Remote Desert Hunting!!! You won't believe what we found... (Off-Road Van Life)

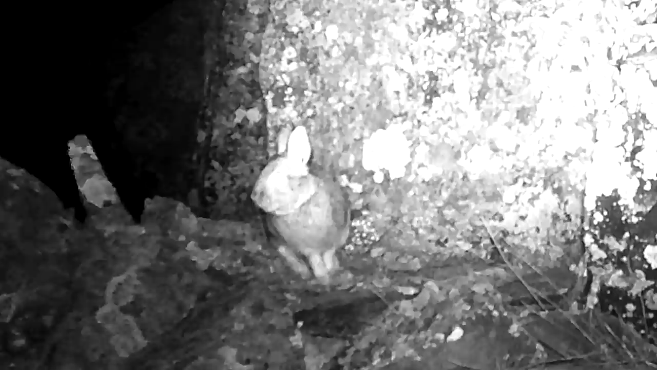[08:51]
And so let me go ahead and just roll in the footage right now. We'll take a look at what that little guy is. Maybe you guys can give him a name.